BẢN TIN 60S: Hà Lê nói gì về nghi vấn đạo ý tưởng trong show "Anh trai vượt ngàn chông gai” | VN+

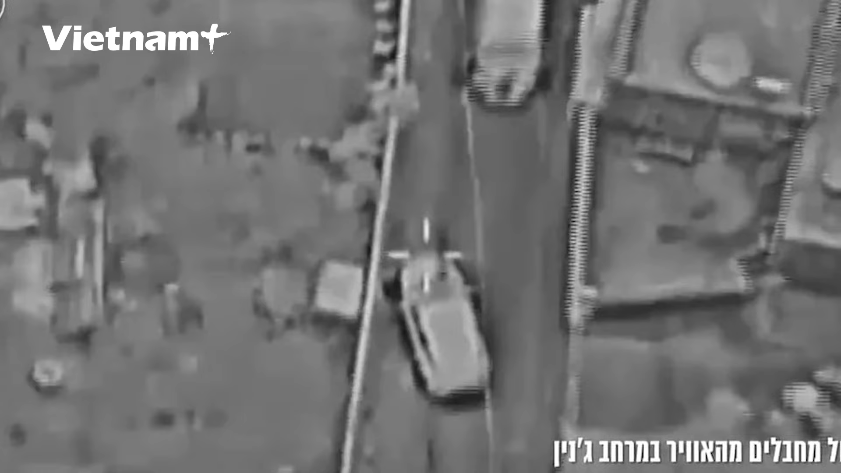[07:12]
hiện vụ phục kích nhằm vào phương tiện chở chỉ huy Hamas Wacham Hazem ở bờ Tây